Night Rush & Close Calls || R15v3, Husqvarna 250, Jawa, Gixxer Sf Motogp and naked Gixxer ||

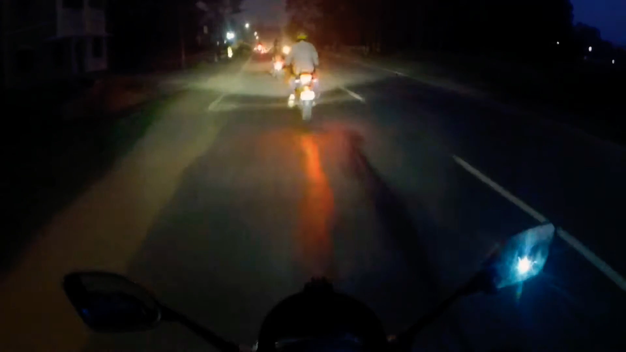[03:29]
So safety is in your hand. Always be careful. And yeah, the bike review is done here. I have given you pretty much all the details, the acceleration check, the gear shifting, and all. For more details, you can subscribe to my channel. It's S&D Motorblog. And guys, there are many things to discuss with you, show to you.
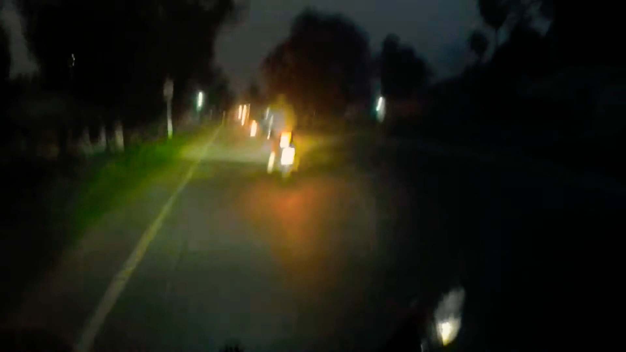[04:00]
And these are the lovely bikes over here. Thank you so much for watching. We all are maintaining a straight line and now it's a red signal.
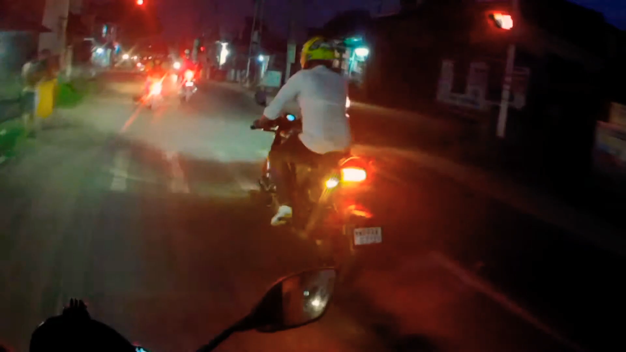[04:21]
So have a closer look of this bike. Whitpillion, Java, R15 and Gixxer.
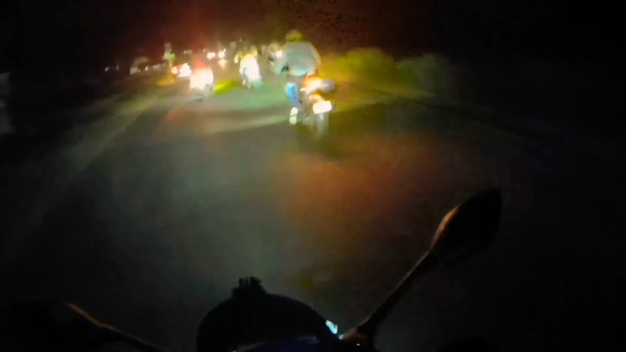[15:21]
They all have good braking system. And we are rolling like next level beast. We are also maintaining the road signals.